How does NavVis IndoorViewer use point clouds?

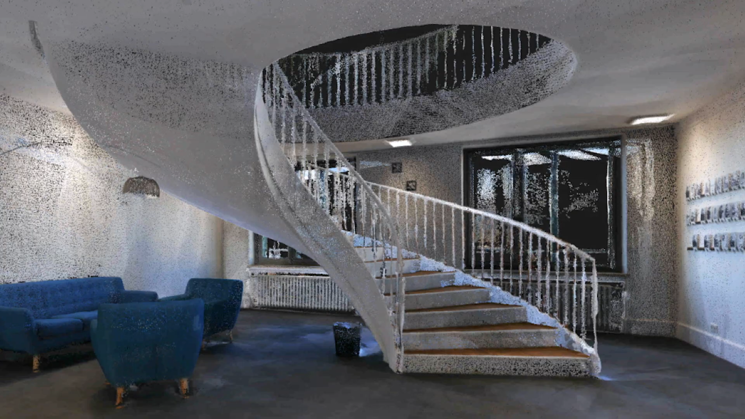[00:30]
And to give everyone access to this powerful data,
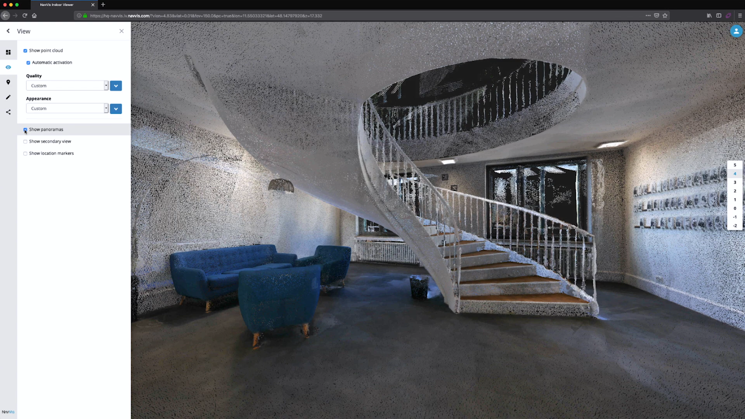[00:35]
what we have done is to build the IndoorViewer that really allows you to explore this data in a very easy way. So it almost feels like a Google Street View-like experience that is very immersive.
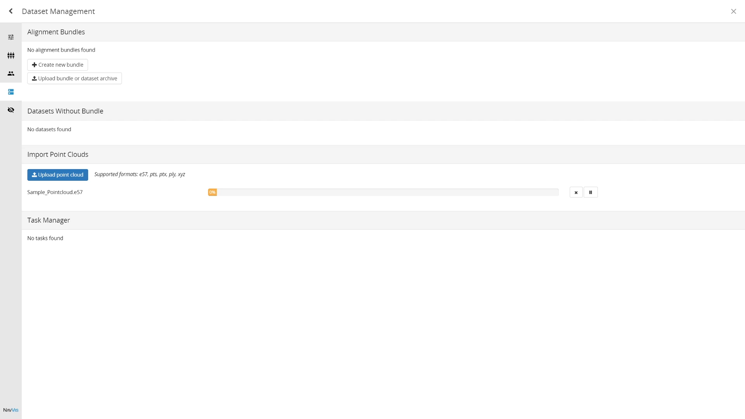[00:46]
And to achieve this, you just go and upload your data in standard formats into our browser-based software.
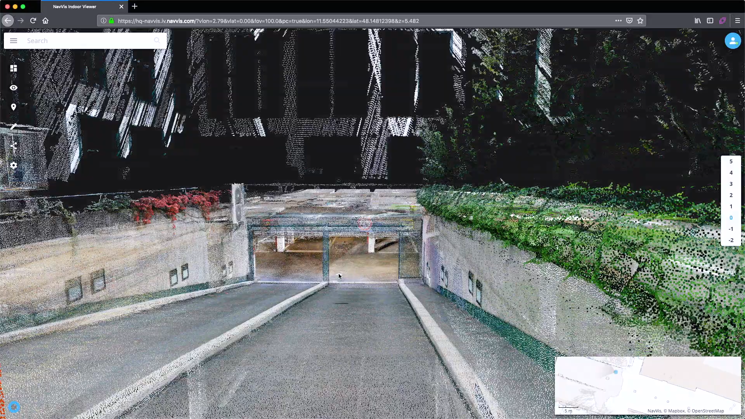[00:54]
And what we do basically in the background is to connect this powerful data,
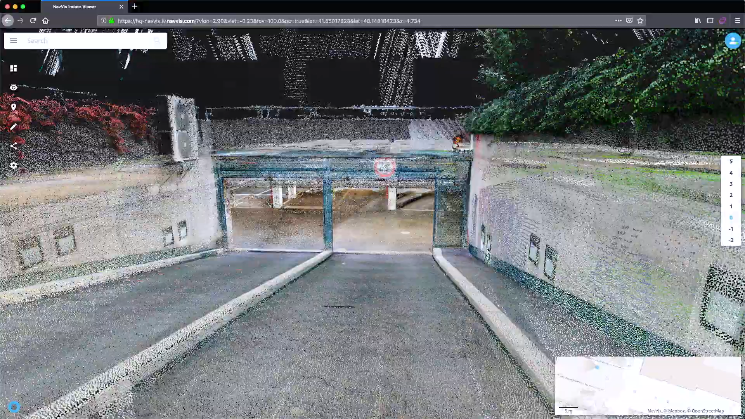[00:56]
so the point clouds with the images,
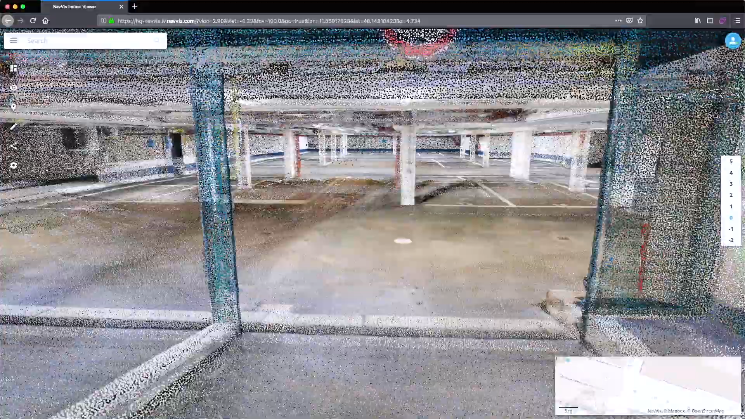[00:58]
make it streamable,
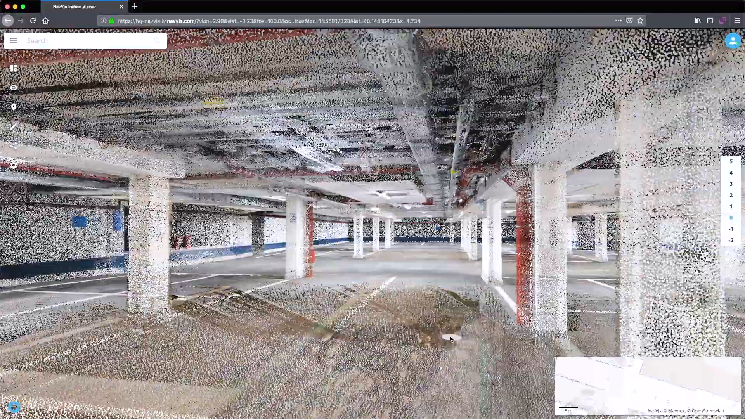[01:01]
bring it into a format that only downloads that part of this powerful software that you really currently need.